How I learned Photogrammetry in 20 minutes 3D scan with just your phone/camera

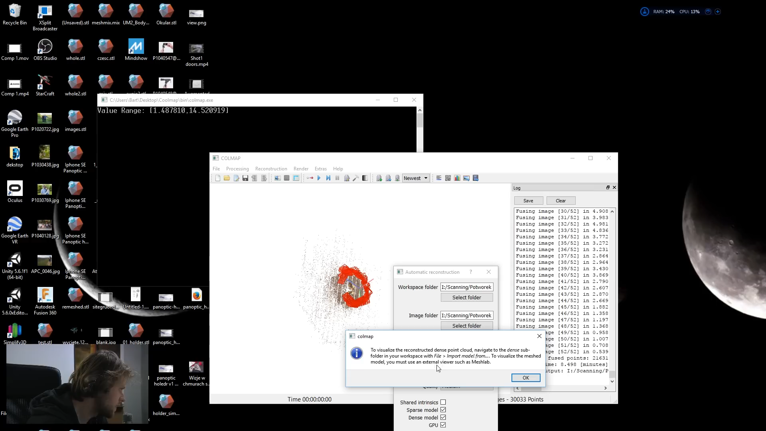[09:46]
we can check out our models to view that the best would be
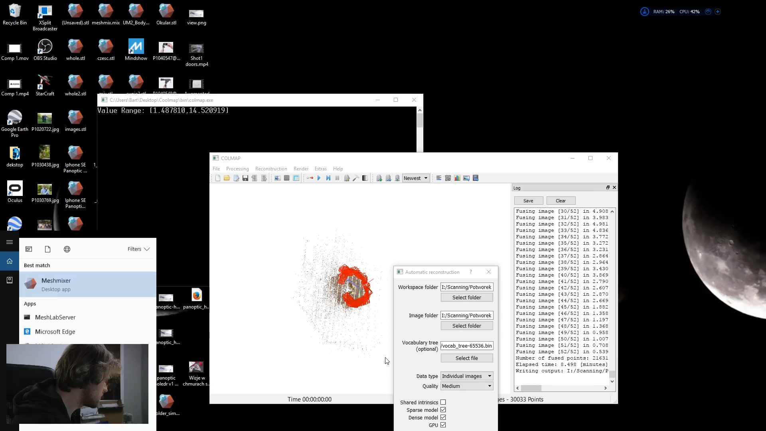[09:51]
to use mesh mixer this is the point cloud that we got from this
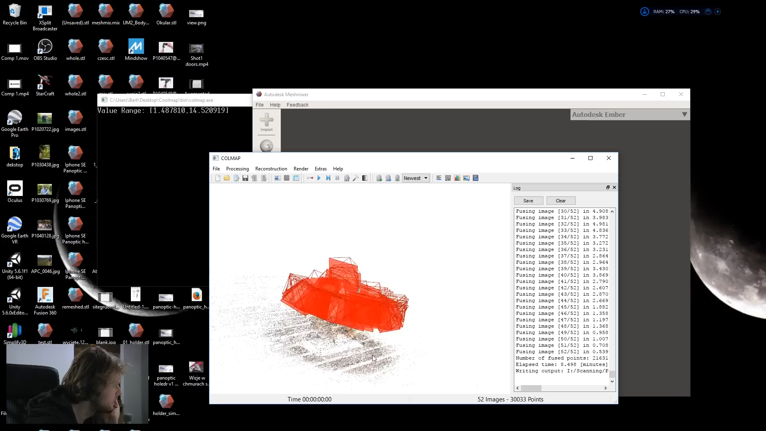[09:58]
so you're missing we're missing we're missing a couple of cameras here but that's pretty much good result for a free software anyway let's import our
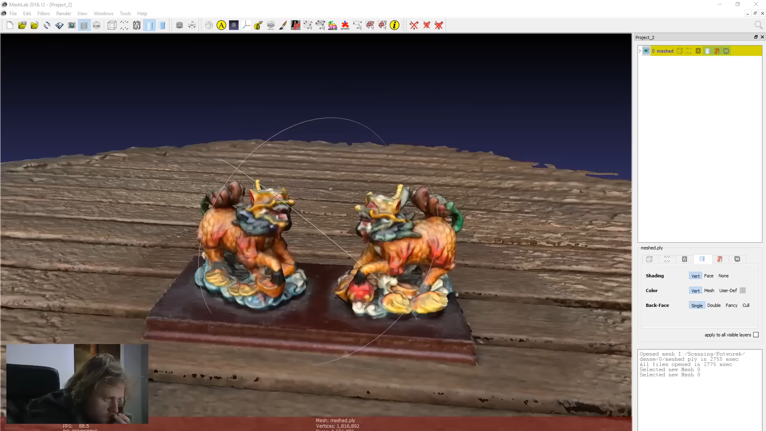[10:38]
so this is what we get from cool map pretty pretty nice detail you can see that you can see through the model which is good
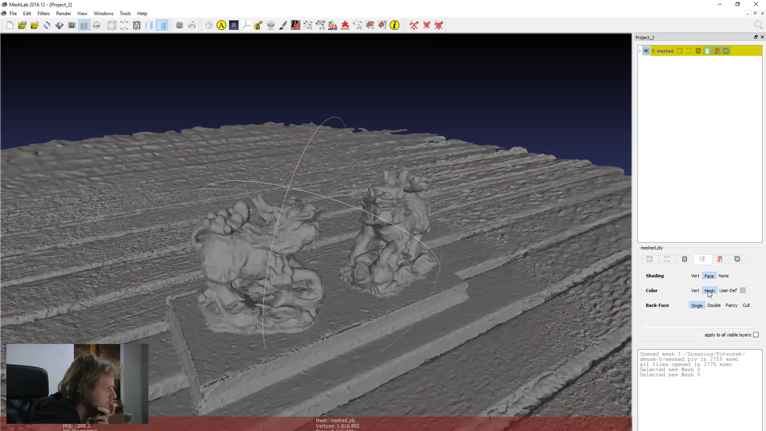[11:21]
so this is just the mesh
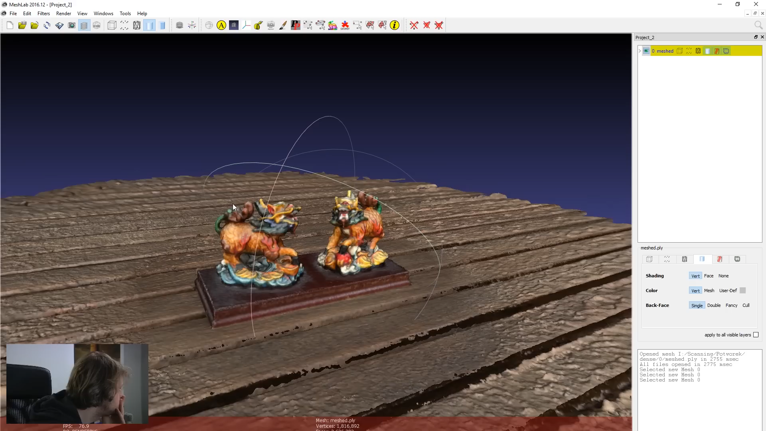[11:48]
so if I go to filters now remeshing and it's called screen poison poison screen like surface reconstruction
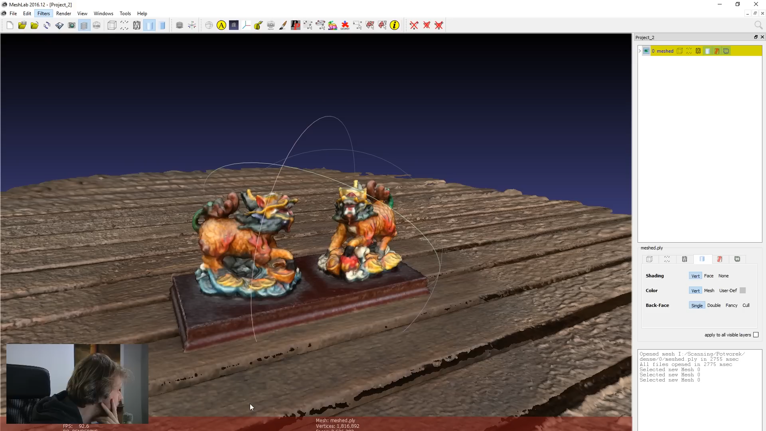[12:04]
this will do this will basically make the model a lot more less heavy
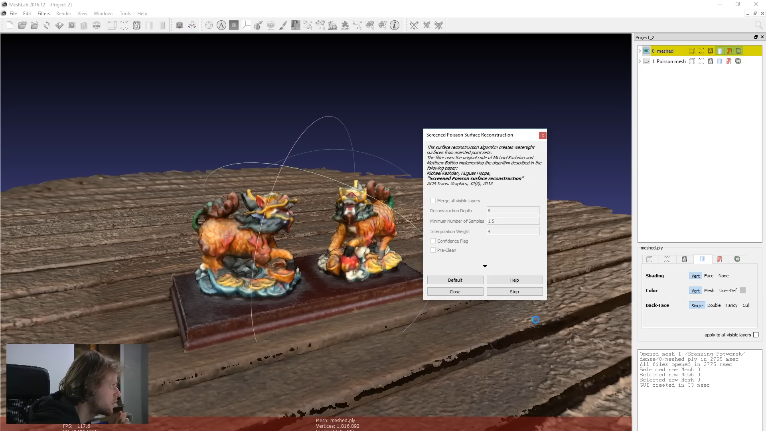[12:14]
than it was before so this only has 82 000 vertices and 163 000 but the quality
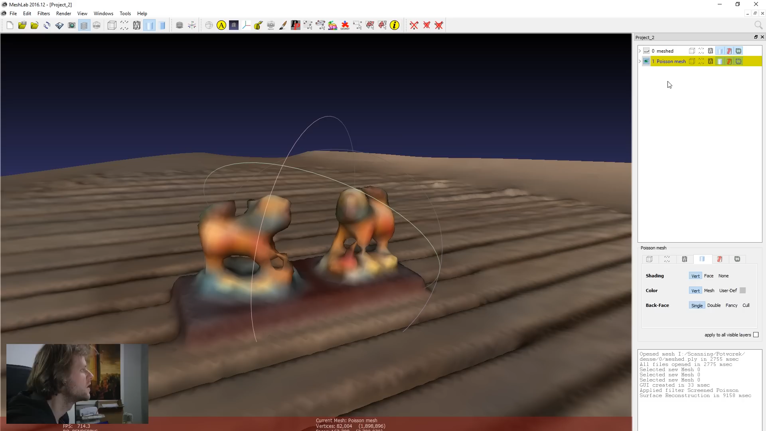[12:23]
is unacceptable so let's get rid of this
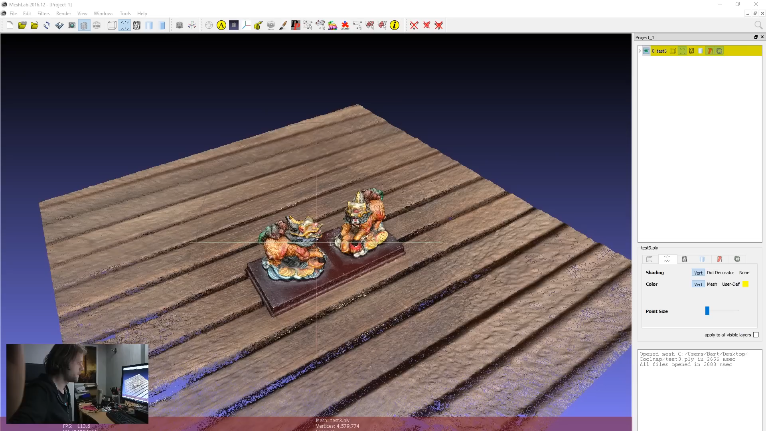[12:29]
look at this this is actually interesting I used agisoft photo scan professional trial version and I got pretty impressive results and just going through the workflow here which you add photos then you align the photos then you build the dense mesh cloud and once you have the dense mesh cloud you can do a lot of cool stuff with this so what would
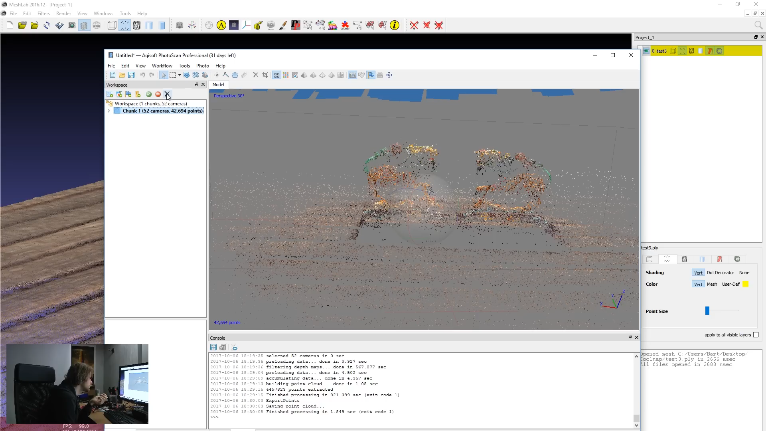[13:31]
really cool feature that will enable you to build from this dense mesh cloud a mesh model and will compare the results if agisoft internal mesh thing is better than the mesh labs thing so when you go into the settings you can just go to filters and
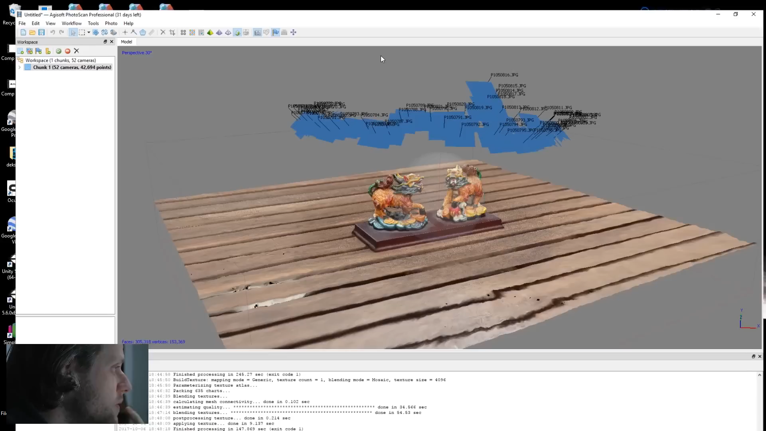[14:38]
basically after hitting build texture from the workflow this thing just looks amazing in agisoft